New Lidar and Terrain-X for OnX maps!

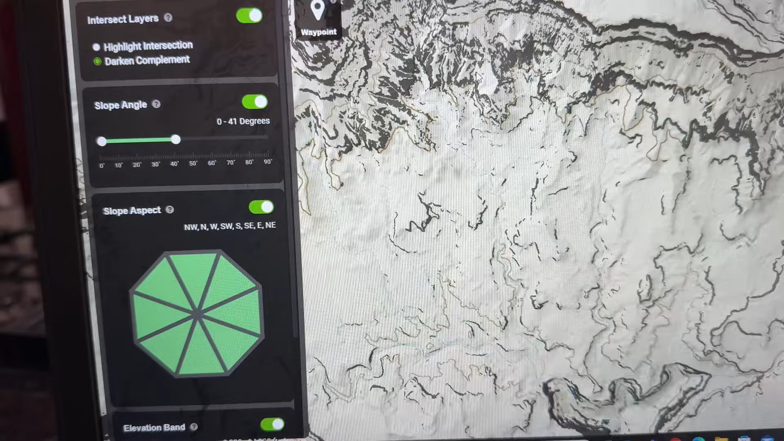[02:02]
And you can see here, there's some cliffs around this that you're not gonna, you know, there's no getting around that. It's, it's pretty cool. Let me zero that out.